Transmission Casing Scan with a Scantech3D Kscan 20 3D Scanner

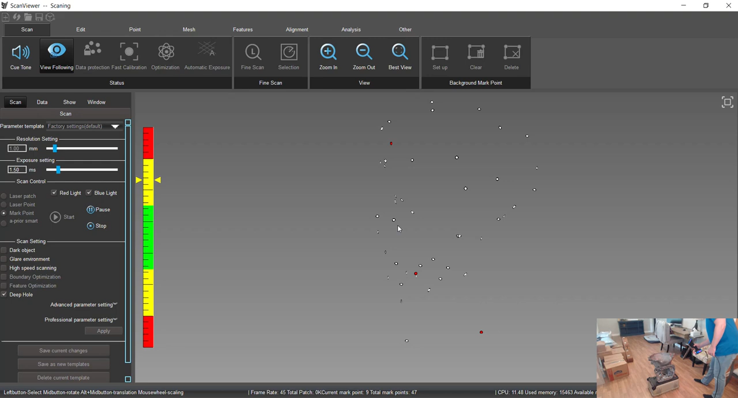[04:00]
We'll go very quick on this.
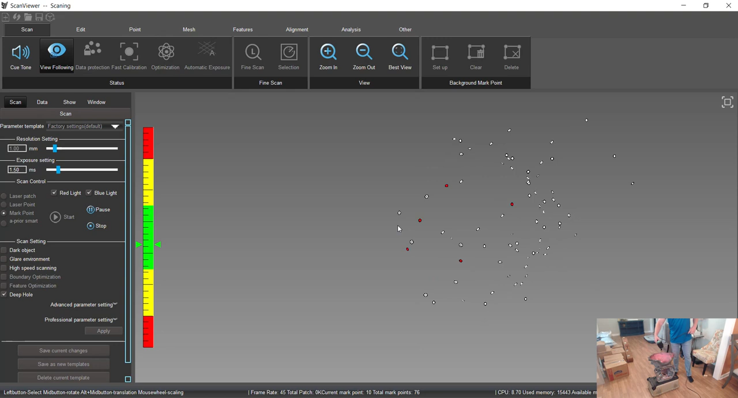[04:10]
All it's looking for is the targets itself. Okay. So it's not really having to do a time of processing real time. So you can do it very quickly.
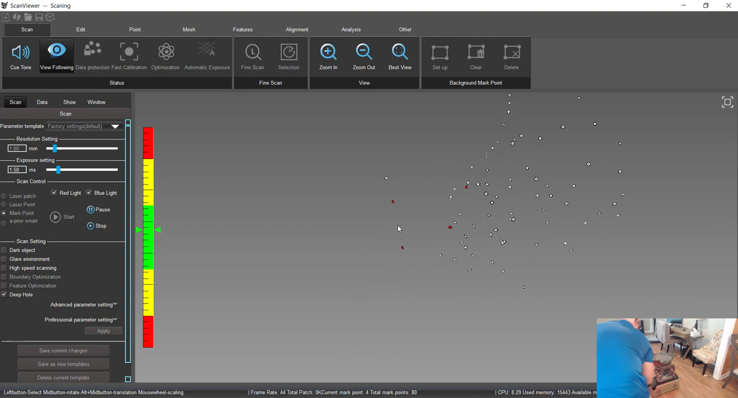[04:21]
All right. Stop on that.
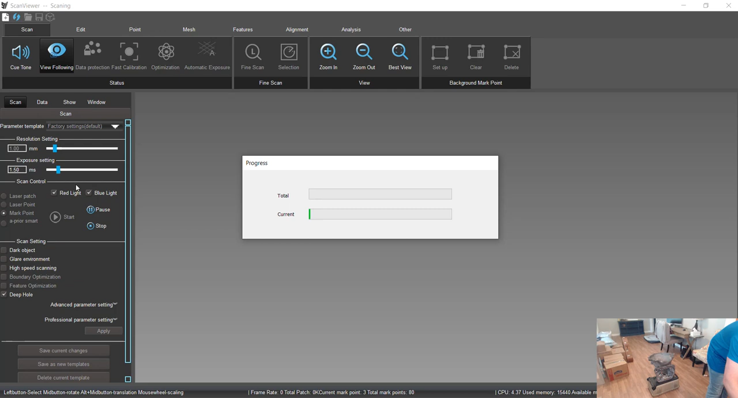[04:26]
We'll optimize. Set the floor. Four, four, four, four. These two.
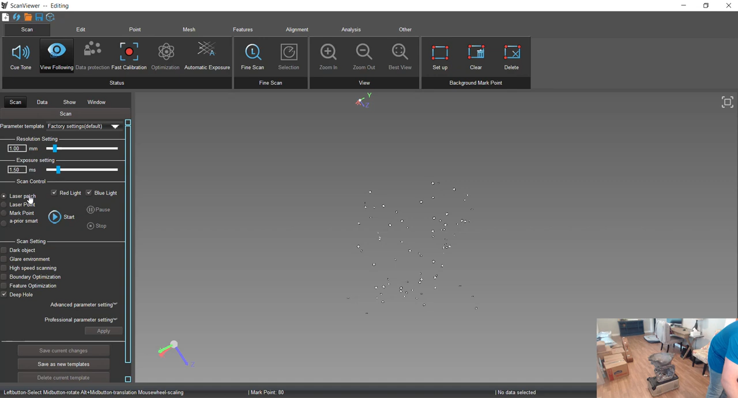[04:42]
Then we'll jump back into the scanning.
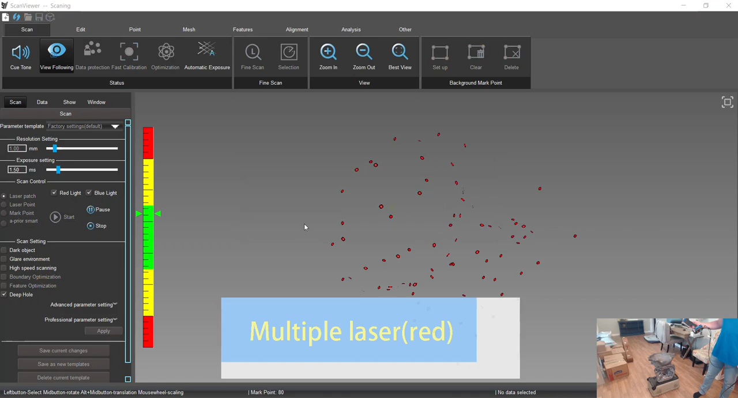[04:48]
We're already scanning the mark points with the targets. Now we are adding the geometry to us.
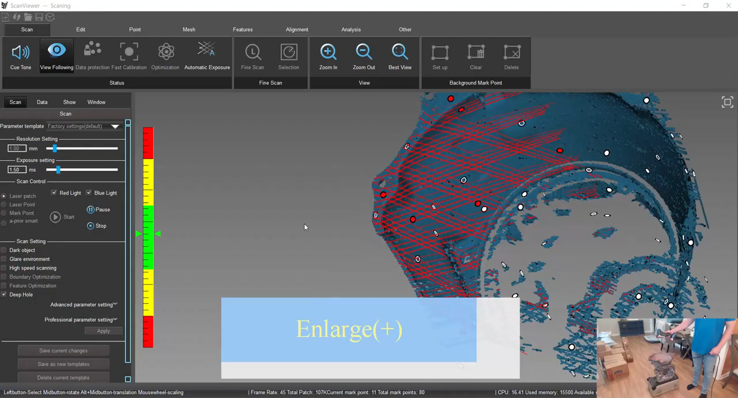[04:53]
We're actually scanning the part.
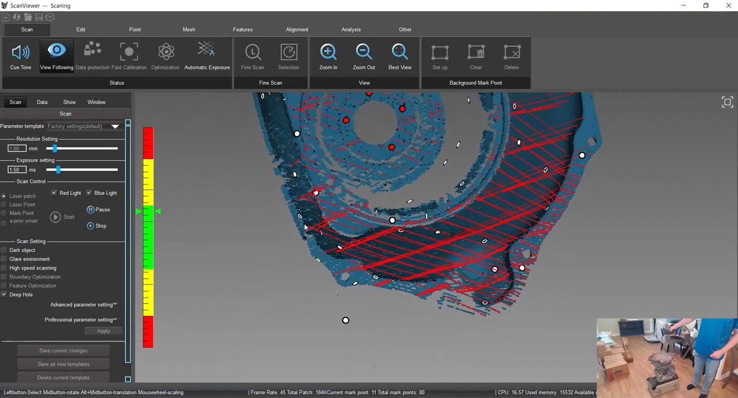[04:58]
We can technically jump right into the scanning without pre-scanning the targets themselves.
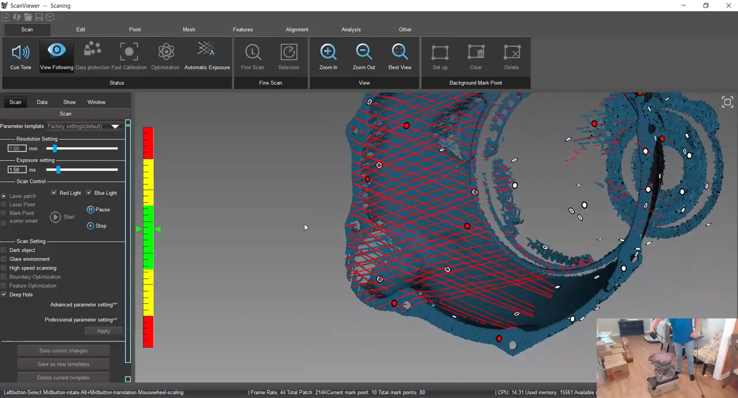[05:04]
But just from a practical standpoint, your data is going to be more accurate. It's going to make scanning a lot easier.
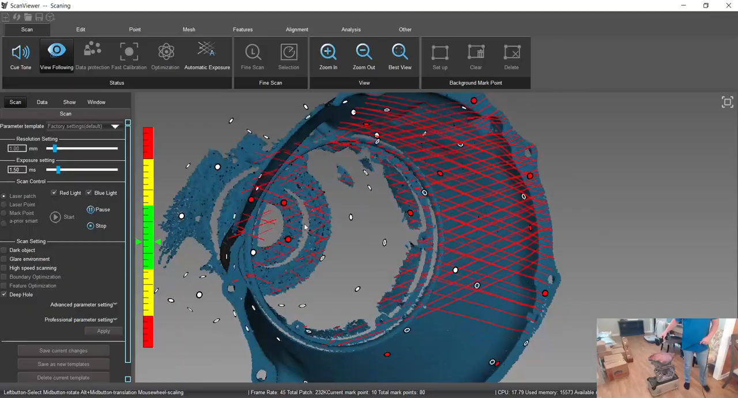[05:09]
It's easier on the computer. On the scanner, it's just not having to map out those targets while it's actually collecting geometry.
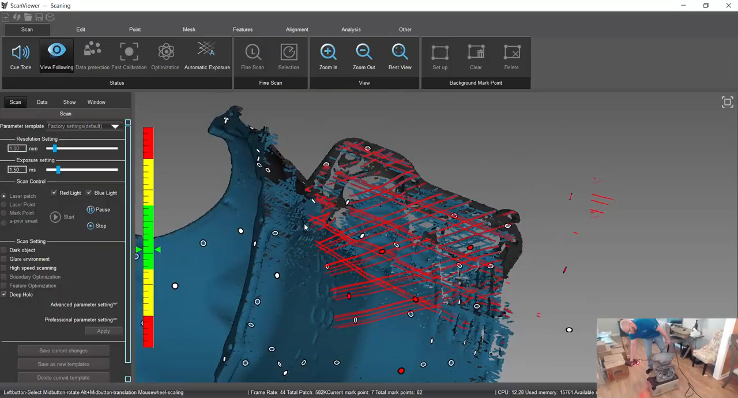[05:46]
It's rated to 20 micron accuracy, which is about 8,000 of an inch.
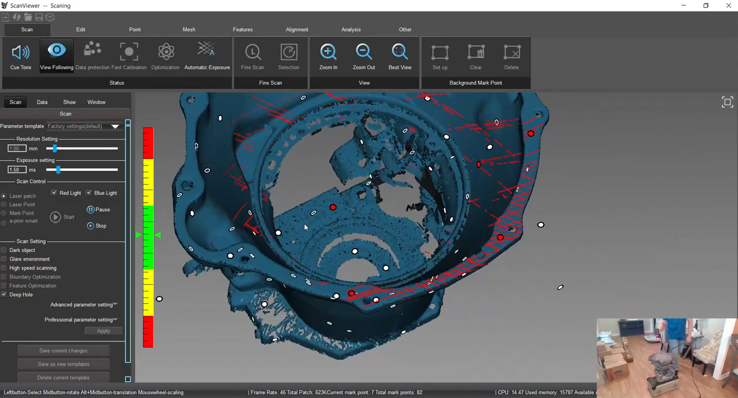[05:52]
So very accurate.
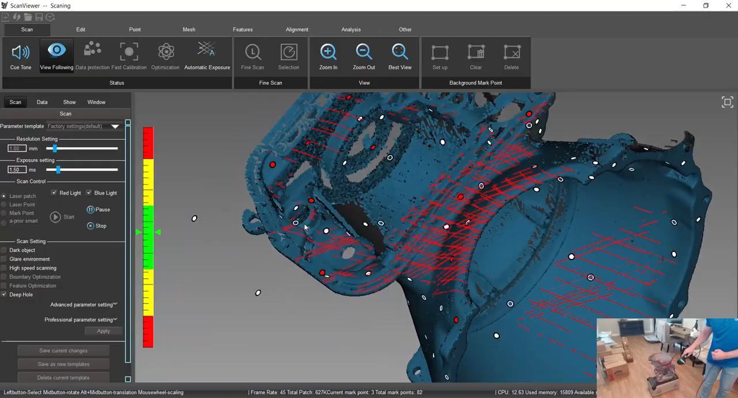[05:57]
There is an air stack up over distance, which if you use the integrated
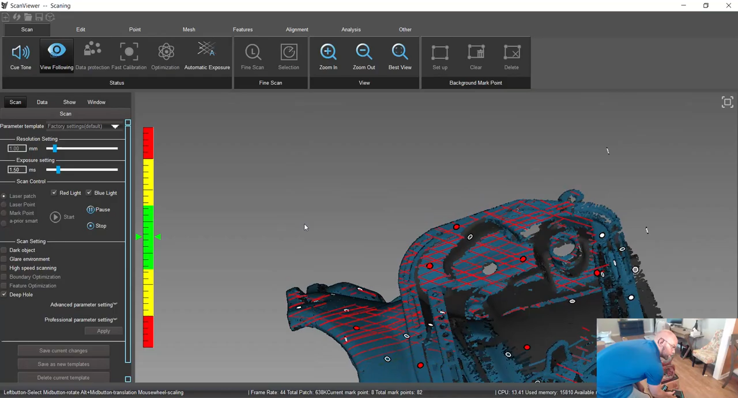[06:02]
photogrammetry that is built into the scanner, which I'm not going to show today,
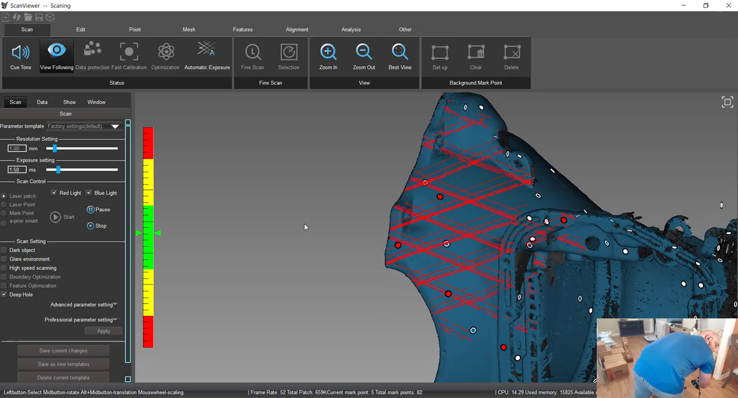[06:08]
the air stack up is 35 micron per meter.
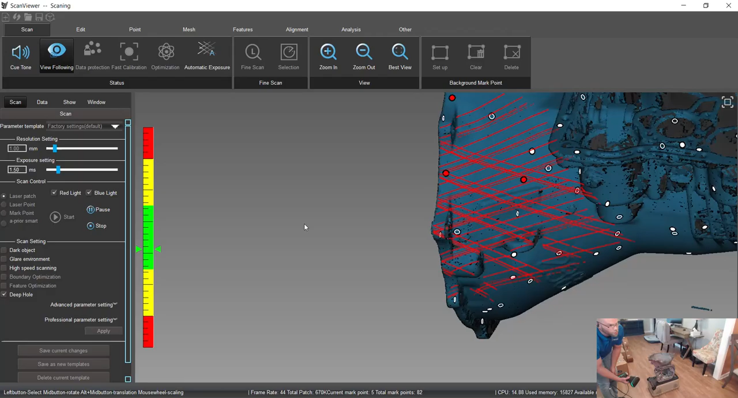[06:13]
So very tight.
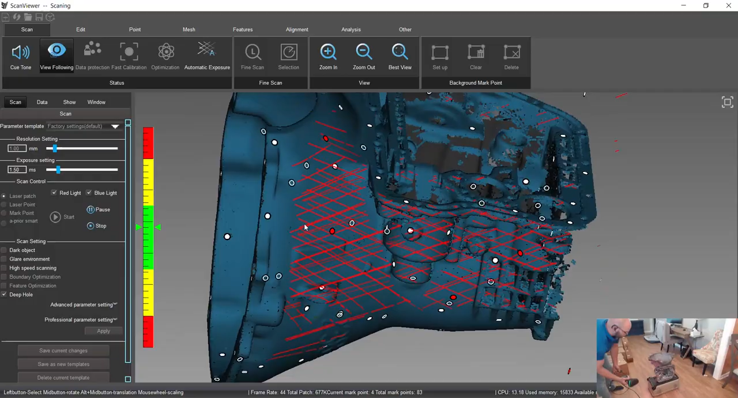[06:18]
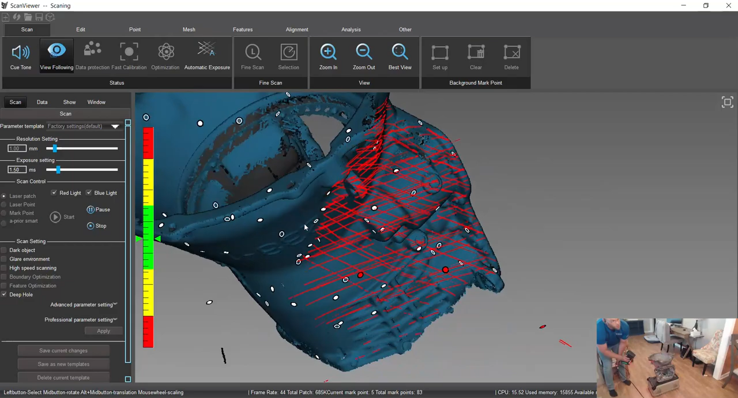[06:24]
Now, if we look in these areas, I can push the scanner in and get a little deeper.
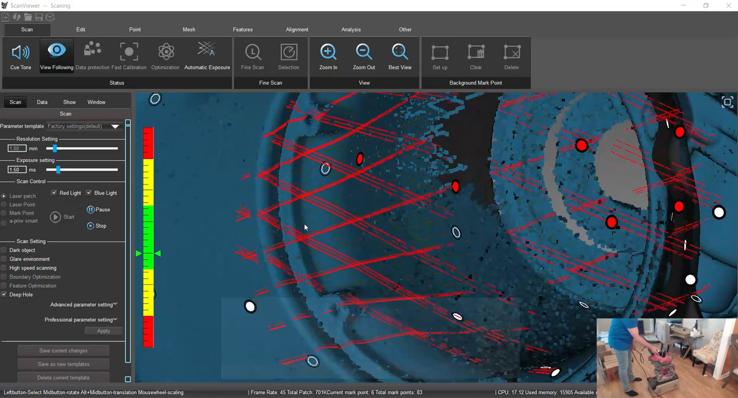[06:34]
If I want to get a lot deeper, I can change it into the single laser mode.
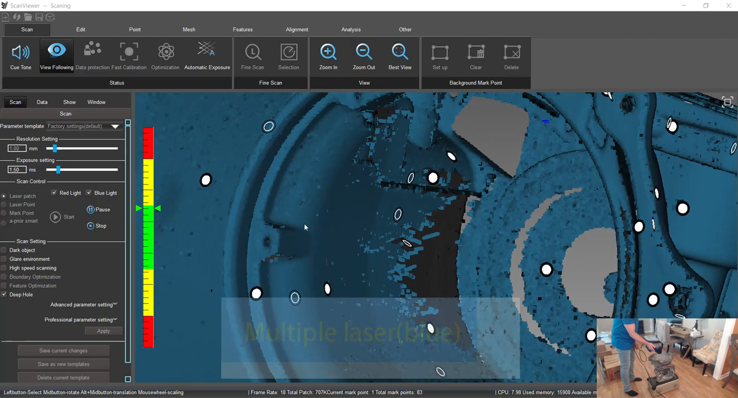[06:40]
And it scans much deeper in those pockets. It's a lot easier.
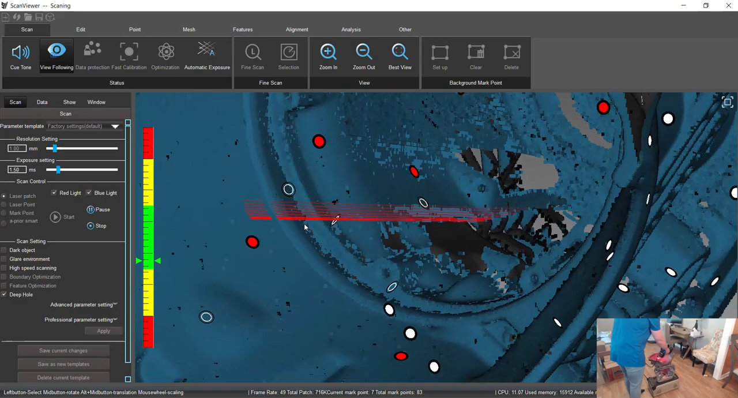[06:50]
I think I would probably come in here deeper just with all the normal scan mode, but I didn't necessarily get a good chance to show off the single laser.
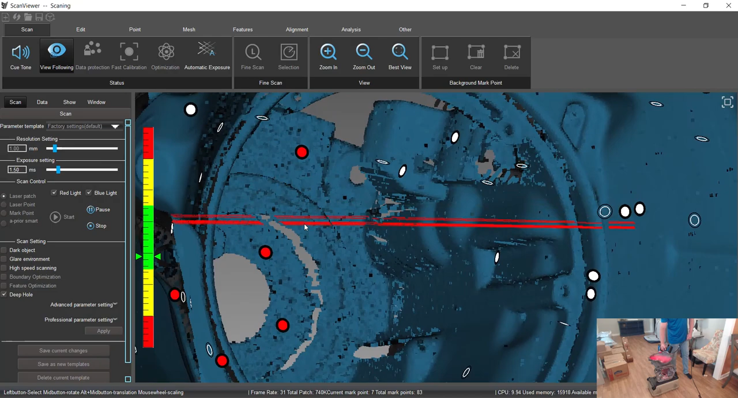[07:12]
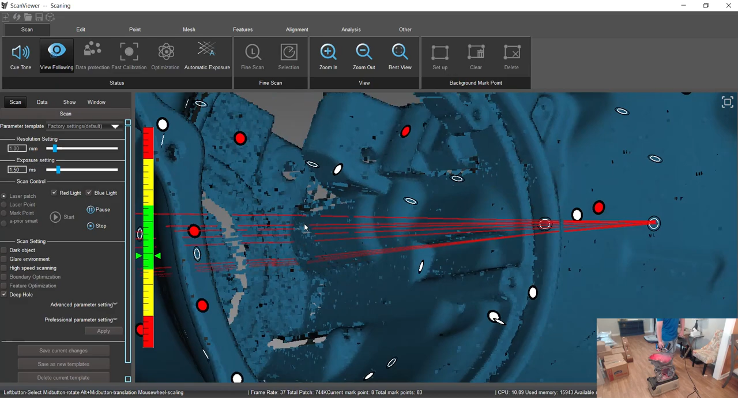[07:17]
So it works pretty well. It allows you to get much deeper in there. Single laser is great for just getting deeper pockets.
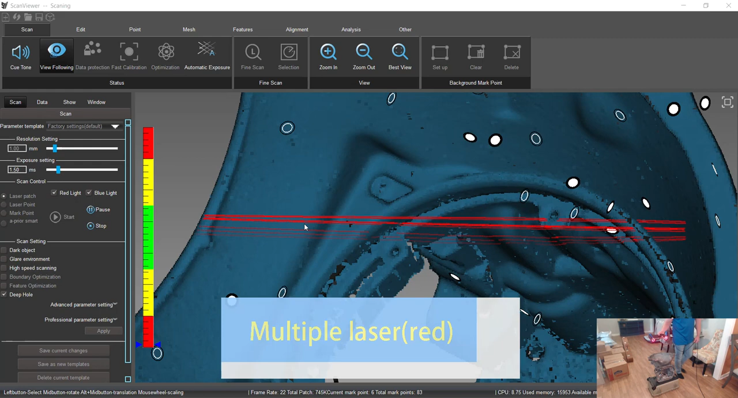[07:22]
All right. So we'll stop that there.
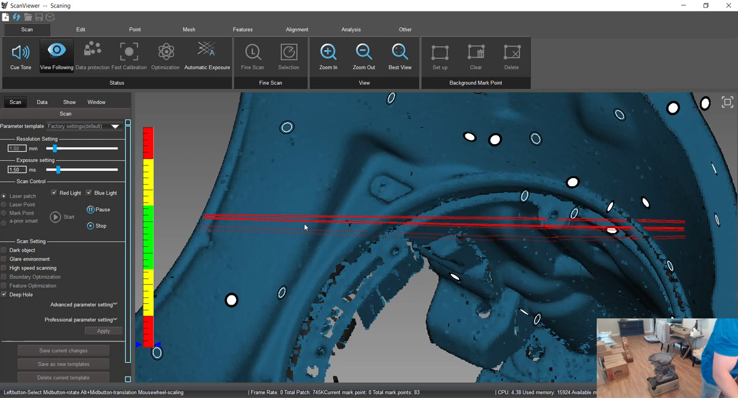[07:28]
Stop. Do a little pre-process again.
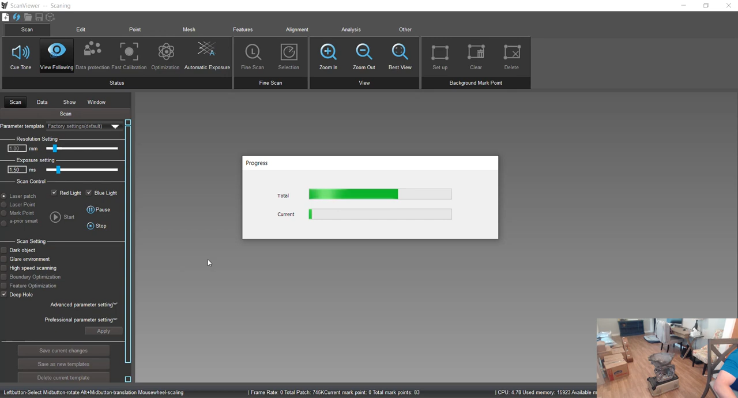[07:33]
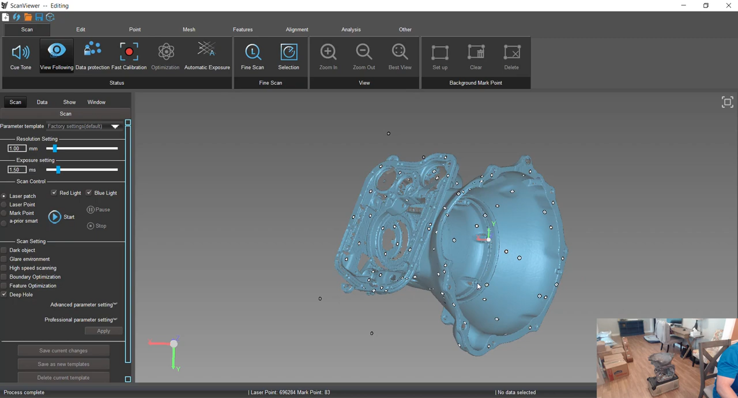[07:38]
And then at this point, we can look to see if we want to add anything.
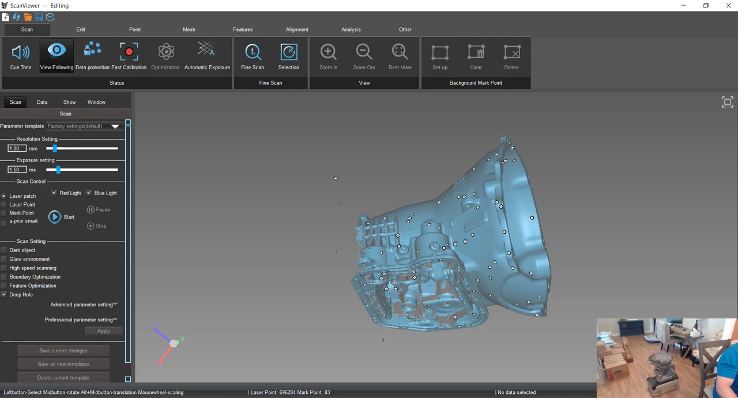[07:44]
It wasn't super thorough in these areas.
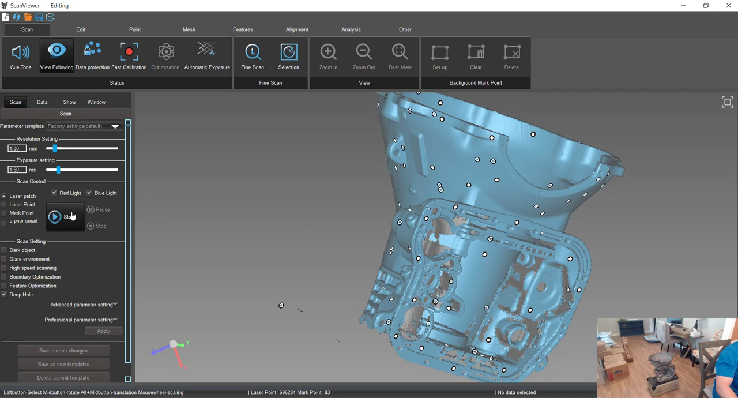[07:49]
So at this point, I can just, I want to add to it. Just hit start. Jump back into it.
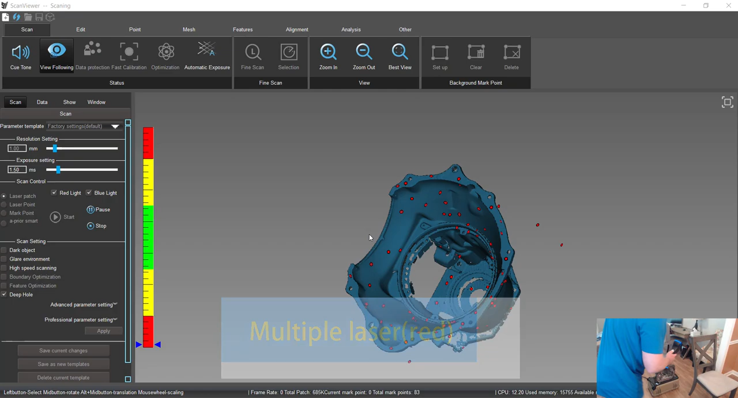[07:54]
Just add some more data.